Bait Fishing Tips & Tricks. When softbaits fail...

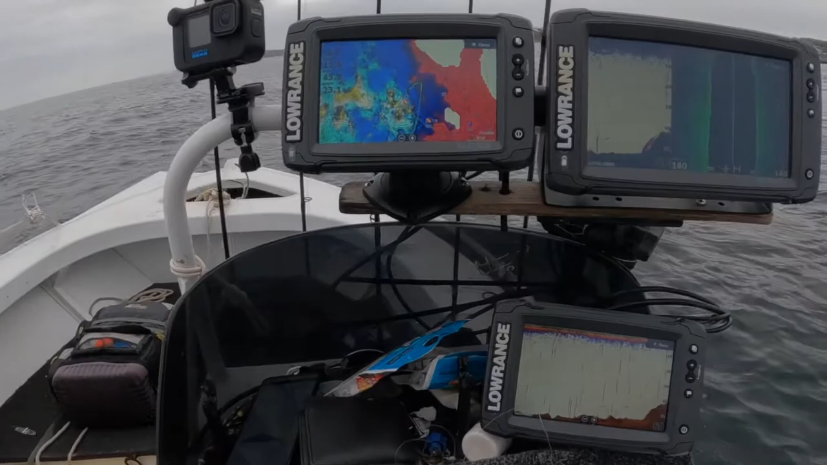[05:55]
So you can see the reef that we're trying to fish here. You can see the shadows behind these larger boulders,
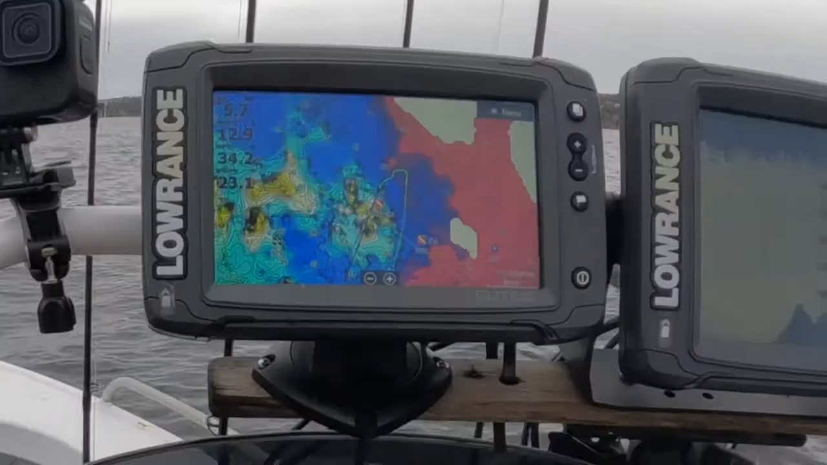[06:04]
Yeah, that's pretty much what we're targeting.
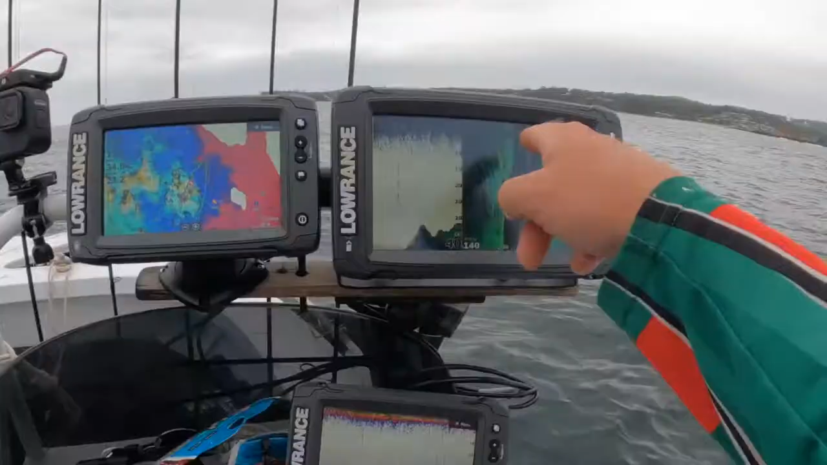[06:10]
When I'm looking for snapper in shallow waters and I'm fishing new spots, I'm looking for bits of reef that look like this on my side scan. So I want those larger rocks,
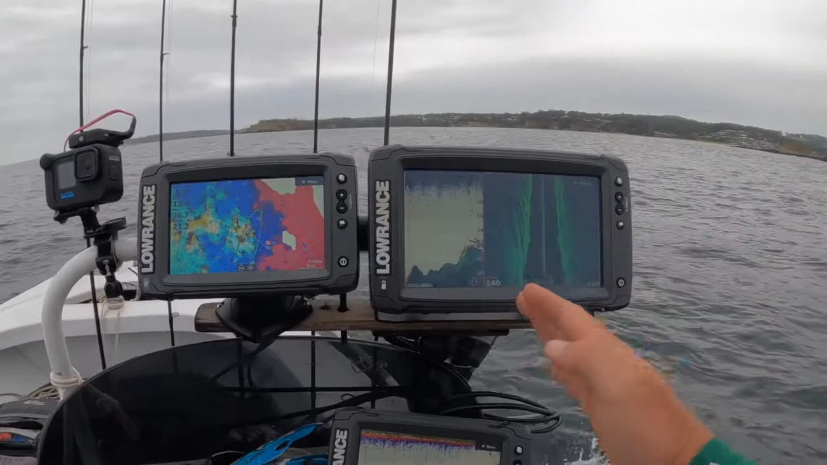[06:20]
gives fish the opportunity to hide either side of them.
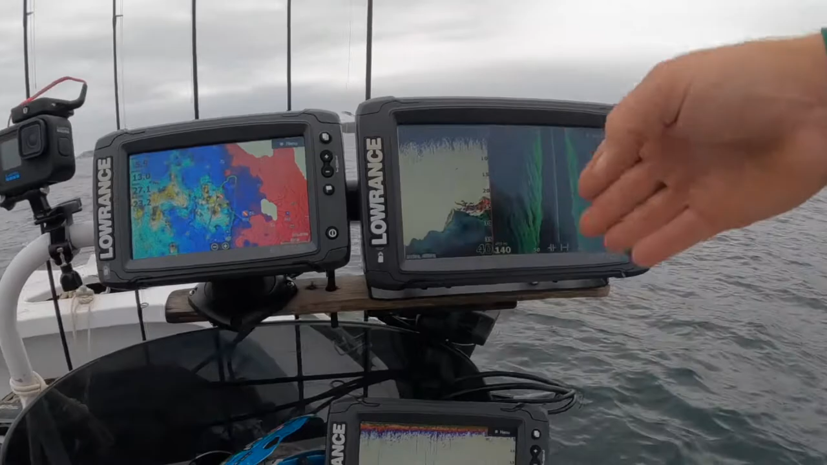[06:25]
These rocks mainly run, you can see the direction that they actually run in, the ridge lines with the shadows behind them.
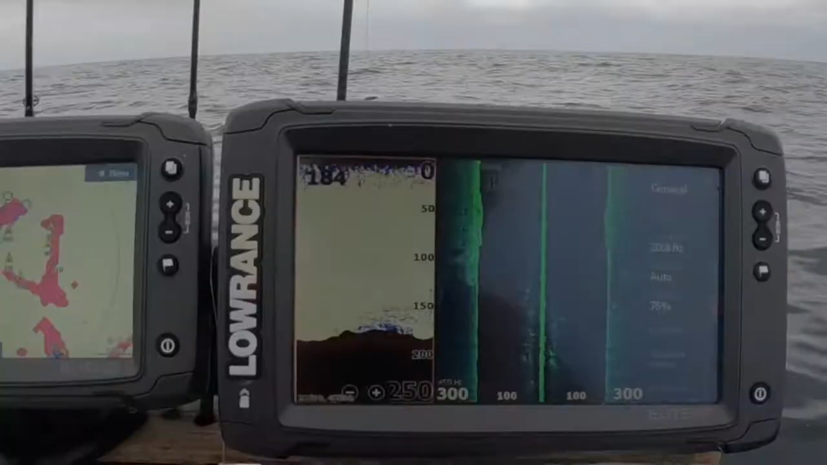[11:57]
Ian here on the sounder, so these darker areas,
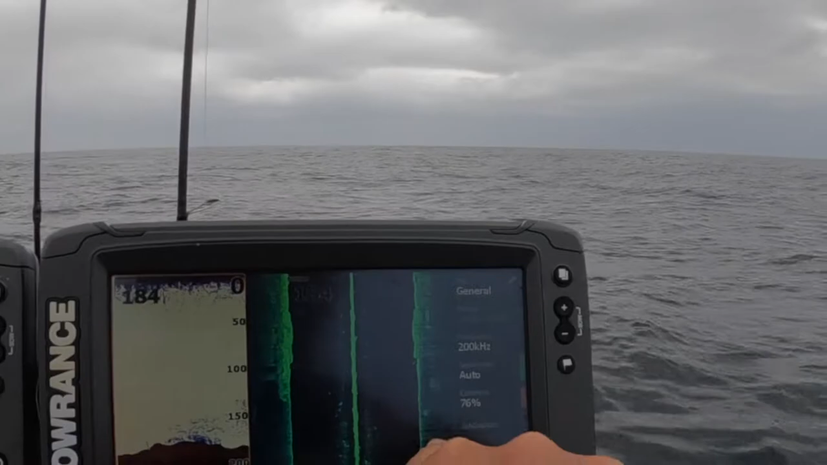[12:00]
they are sand or a softer sort of bottom.
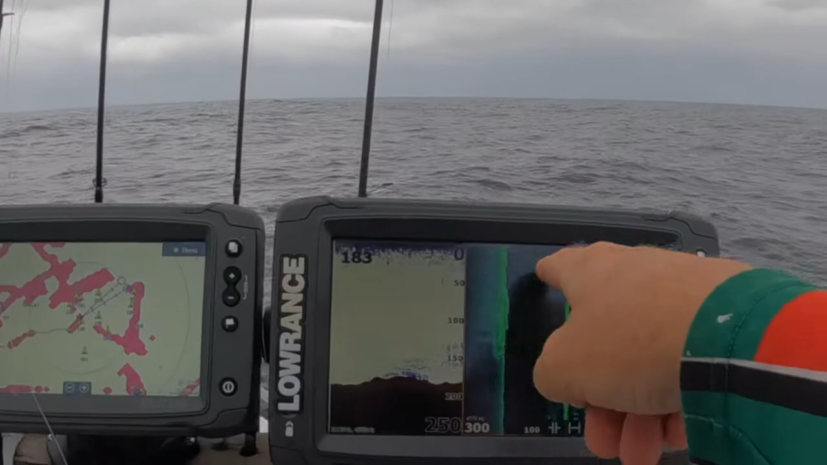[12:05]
That white return that you can see on the side screen, we got it zoomed right out to 300 foot, is a harder return.
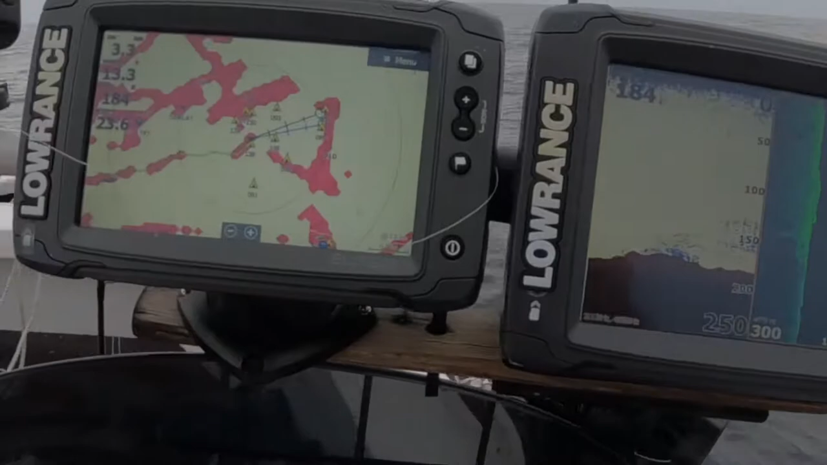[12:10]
So that's rock or a gravel or something. As you can see, as soon as we've come across this little lump here, the fish have started to appear.
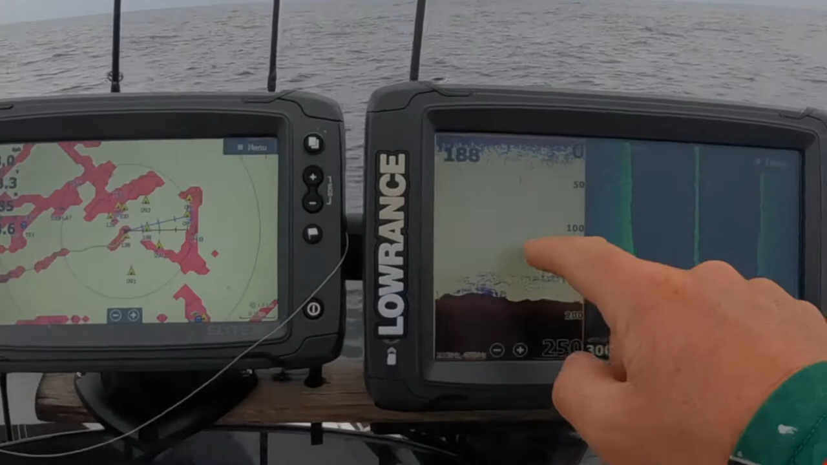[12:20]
So we're gonna have a drop down here.
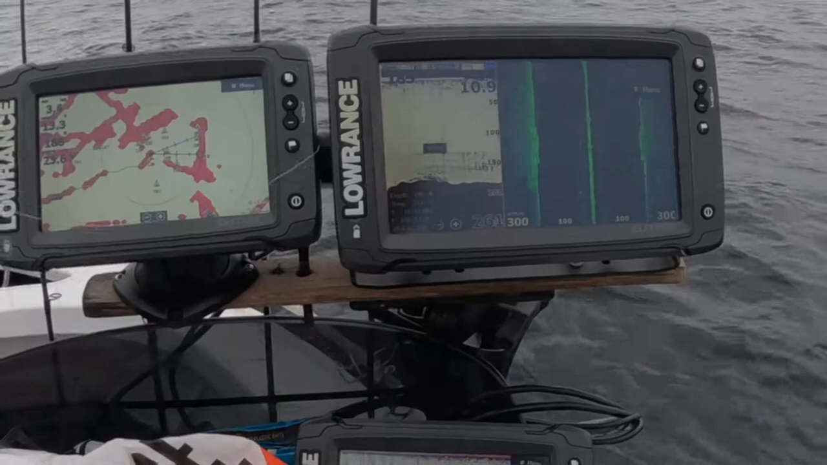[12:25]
I'm right out wide. As you can see, I'm sitting in nearly 200 foot of water.
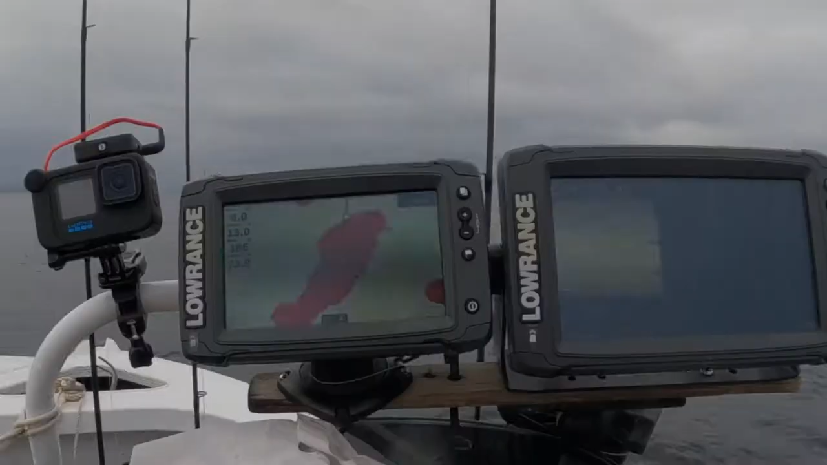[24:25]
Just move your boat every 20 minutes, half an hour, back up onto your school of fish, back onto your reef.
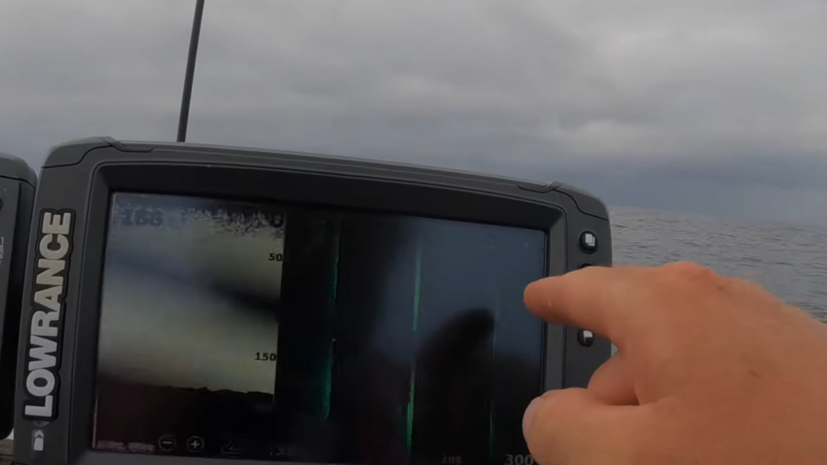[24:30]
You can see the reef coming back on. There's a school of fish off to the side.
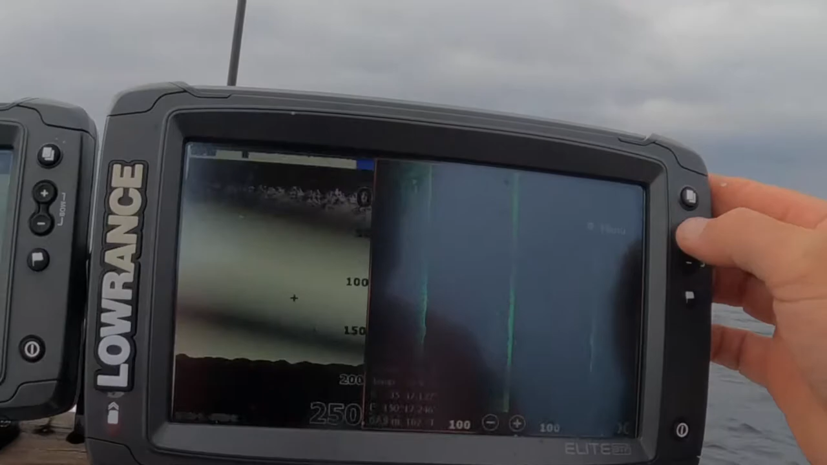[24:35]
That's definitely a school of fish.
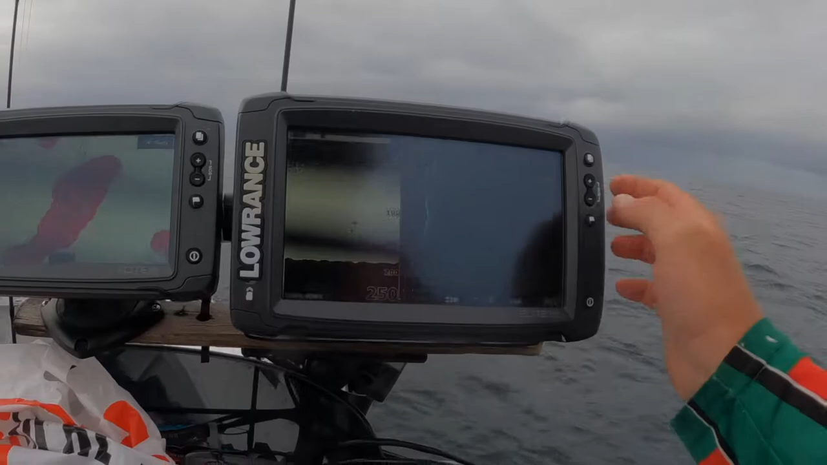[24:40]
You can see the individual marks. So we're sitting 300 foot. They're sitting off the back edge of the reef. Here's the reef starting to come up.
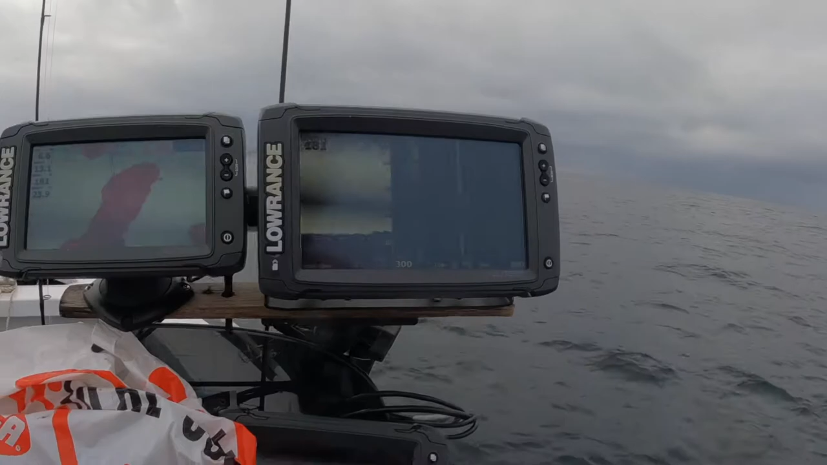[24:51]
You can see the difference that you see in the sand bottom compared to your gravel. If you zoom in here on this little lump, you can see those shadows created
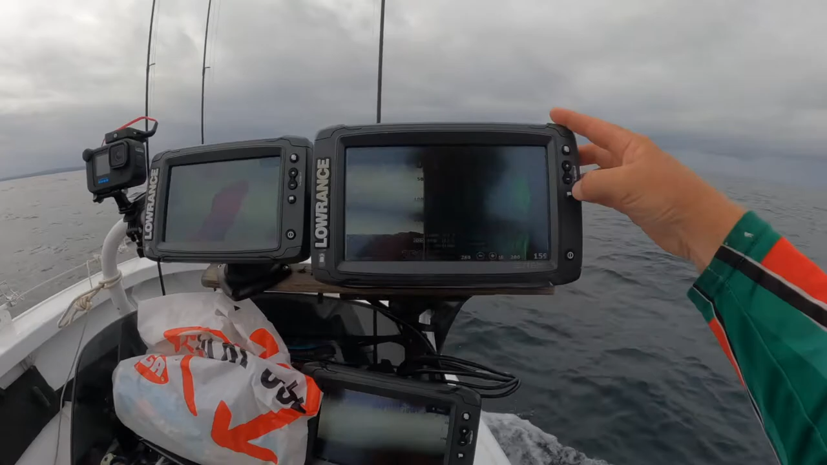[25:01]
And you've got to remember, we're in some pretty deep water here, so if you're seeing little shadows in this sort of depth water, there's a reasonable hidey hole behind that rock. It's a fair chunk of reef. Shallow water, your shadows will appear bigger because of the angle that you're shooting out on. But when you're in 200 foot of water and I'm shooting out 300 foot wide, I'm only getting sort of a 100 foot strip.
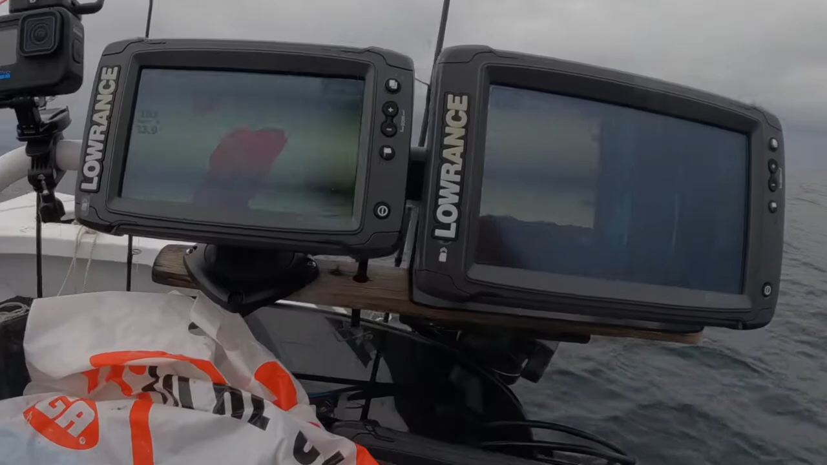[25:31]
And the angle that I'm picking that up on is, it's going to be, what am I in, 200 foot and I'm getting 300. It'll be about a 30 degree angle from plumb underneath the boat. So pretty much all the fish that we've caught have been on this back edge of that reef. So that you can see that it's pretty flat, just gravel through this section. And then on that back edge where we're getting all the fish, that's where the reef becomes a bit gnarlier,